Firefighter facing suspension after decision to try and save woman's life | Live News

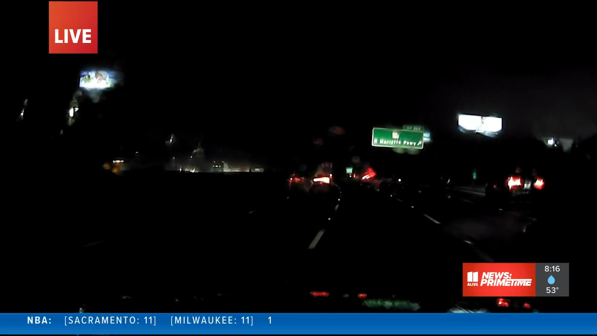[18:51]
In the meantime, as we take a look out over Rome,
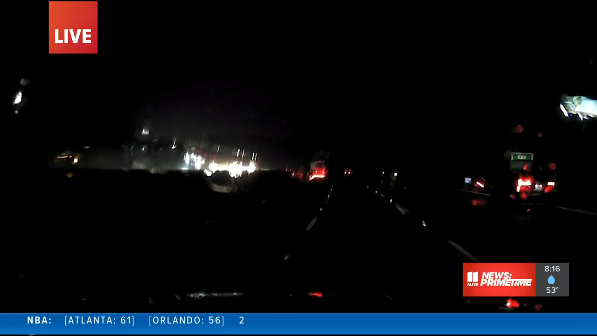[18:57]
you can see that things are definitely on the wet side there, and we also have that chance for flooding. If we can come to the wall, I think.
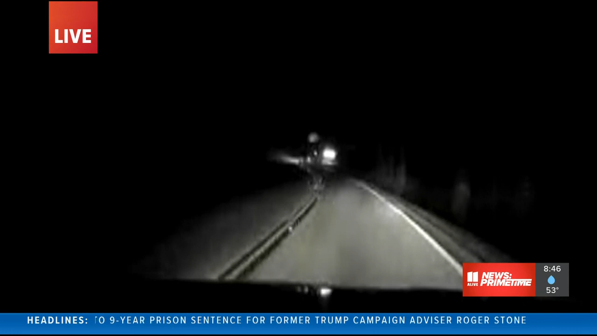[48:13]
And so right now it looks like he is navigating those wet roadways.
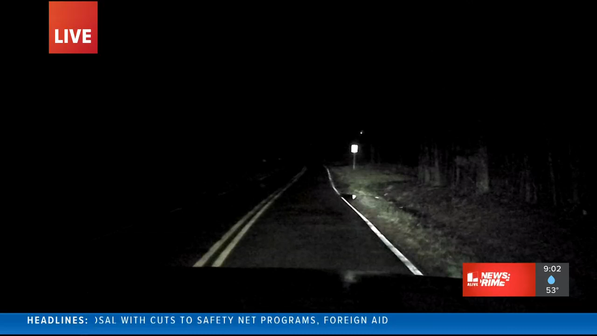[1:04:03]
where we have reports of a creek that has washed over the road there and closed it down. So Thunder Truck is on the way. You can see the rain that is up in Cherokee County right now in the northern end of the county. Here's a look there. It looks like some of that ponding on the roadways in front of Thunder Truck right now. So please be careful. When it is dark out there, it is so hard to see, you know, where you have water on the road or thicker water, standing water on the roadways.
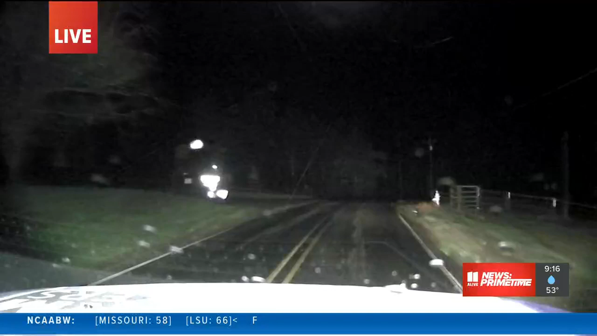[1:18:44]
And you can see some of that lighter rain that's falling down. But in those areas, he has run across numerous spots where the water has been running over the road. We had a report earlier of one of the roads closed, Union Road there, closed because of water running over it. So this is just a perfect example of how you have to be really careful at night. It is so hard to see where we have those areas of where the water is running over the road. You don't know how deep it is. So never drive across any flooded roads.
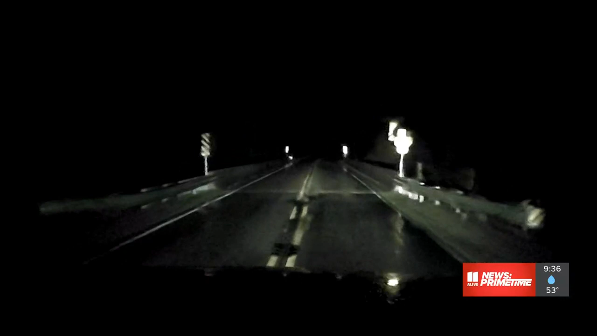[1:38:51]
He's about to go over a bridge there. Of course, there are no issues right there right now, but it's often on the sides of those bridges and on the other side of that. Sometimes we have some water that's coming up over that. So, folks, it is dark. There's a lot of water on the roads, and it is so hard to see at night. So definitely be careful. You could be going really fast and think everything is fine, and then all of a sudden you hit an area that is covered up with water. Here's the flood watch that we have for North Georgia, Metro Atlanta,